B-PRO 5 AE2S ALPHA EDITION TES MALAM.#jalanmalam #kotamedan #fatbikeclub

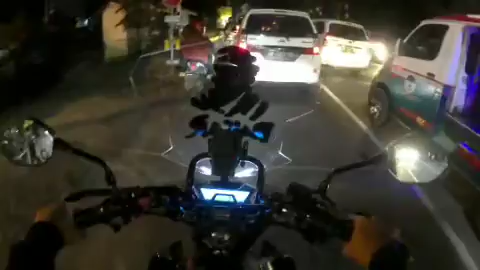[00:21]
Kota Medan keliling-keliling ya kan cari-cari abu saya belok kiri
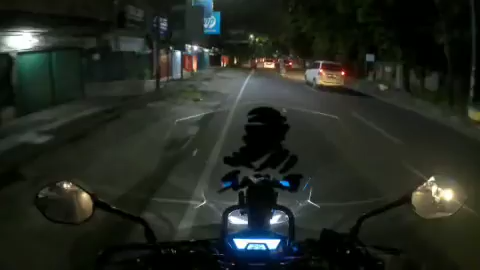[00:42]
ini biasa nih kalau pagi dari pagi sampai siang sini toko-toko ini buka nih toko-toko laptop sini toko laptop toko-toko kamera kamera-kamera syuting ya kan Oh iya BTW ini pakai apa ya resolusi malam hari aku pakai 720 per
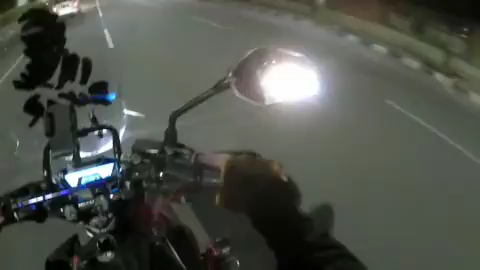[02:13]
inilah keadaan Kota Medan kalau malam hari ya kan enggak sungi ini sunginya deket-deket ruku aja ya ini tapi kalau di dalam hotel
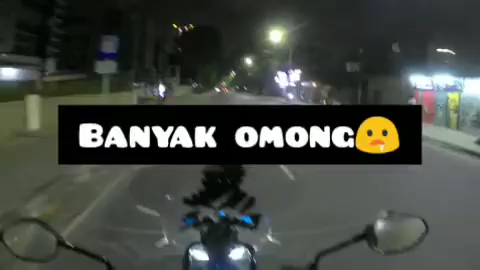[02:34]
rame dia pinggir-pinggir jalan ini sunginya inilah anak-anak belaca nih banyak sih nih kalau di kotanya nih kalau malam dia sungi tapi pas dapat sunginya kalau dapat kamenya wah mati nih lampu merah mati lampu merah ya guys
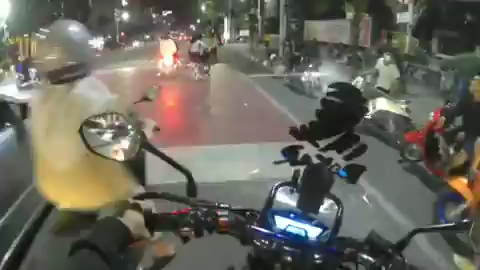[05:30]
Wah inilah nih guys Wah inilah nih guys Rame ya guys ya
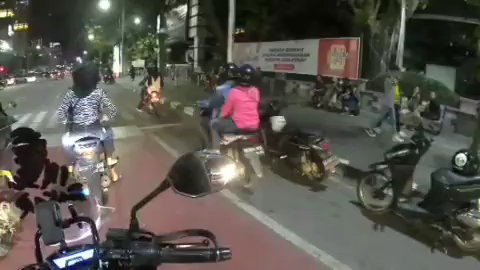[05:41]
Wah banyak kali yang mojok nih guys Aduh Awapun mau duduk Nggak dapet Ini kalau kita duduk-duduk di samping ini Pastilah kena parkir nih Ini kalau udah ketarik sama di sup ini udah habis ini
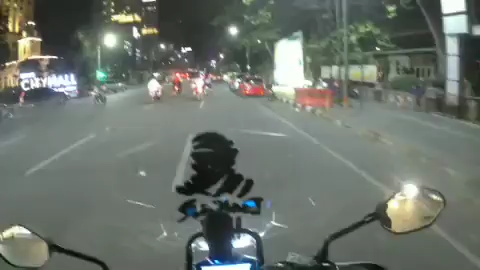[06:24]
Rame ya Mobil-mobil pun berjejer sini ya Ada tahu balik Oh banyak jajanan sini guys Kalau yang lagi nongkrong Samping-samping jalan ini ya Samping-samping jalan ini Aus rasanya ya kan Oh ada cilok-cilok pun ada Nggak di Jakarta aja ya Yang ada cilok ya Sini pun ada Oh rame sini guys Kalau kita masuk guys Kita mau ngapain Coba lah Oh rame betul di jalan-jalan ya